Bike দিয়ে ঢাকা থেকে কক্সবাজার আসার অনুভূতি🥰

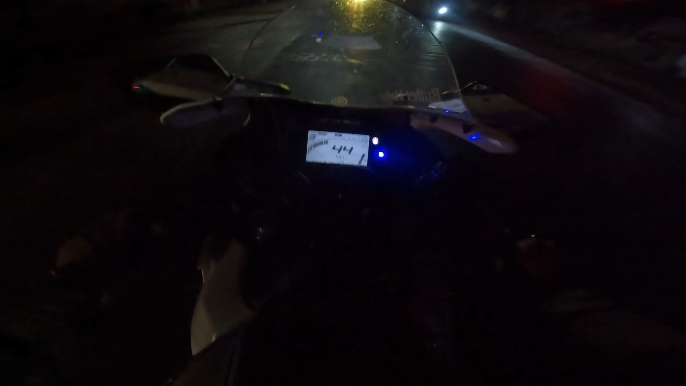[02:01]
রওনা হয়ে গেছে, এখন বাজে হচ্ছে 11:30। আমরা অনেক ভিড় লাগছে, যাবো আস্তে ধীরে। আমরা এখন উত্তরা ঢুকবো, উত্তরা ঢুকার পরে পূর্বাচল দেয়া মদনপুর হইয়া তারপরে আমরা কুমিল্লা রুটে ঢুকে যাব।
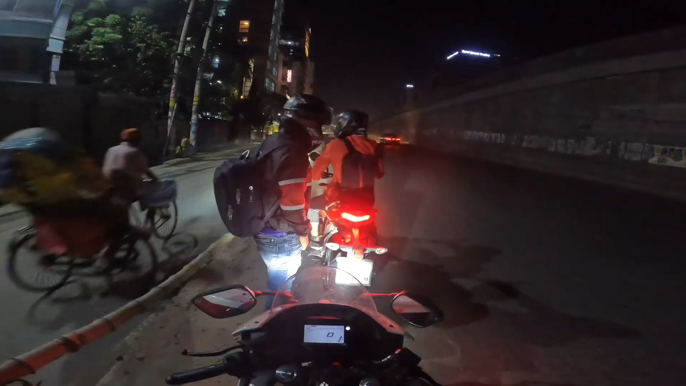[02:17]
এখন আছে আবদুল্লাহপুর, আর এখনই আমাদের সঙ্গীর রক্তানা দিয়ে ফেলাইছে,
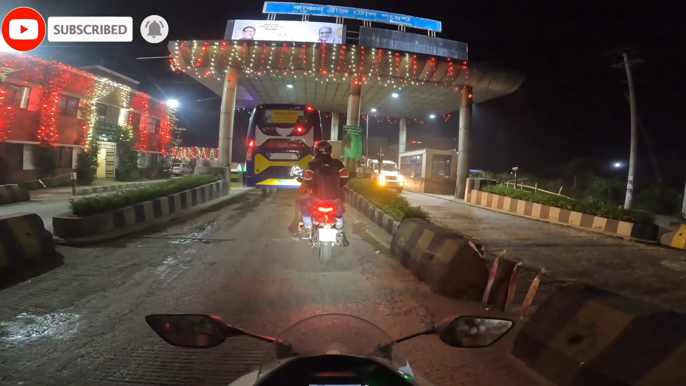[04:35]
আমরা কাঞ্চন ব্রিজে টোল দিব এখন।
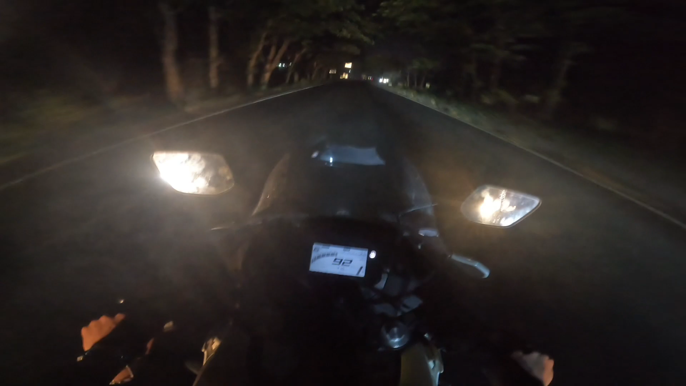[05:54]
এটাই সবচেয়ে বড় রিক্স পাশে যেমনি একটা আরেকটা সারেই না সারেই না সারেই না ওরে বাবা রে তাই একটু রিক্স নিয়া ওভারটেক করে ফেলাইছি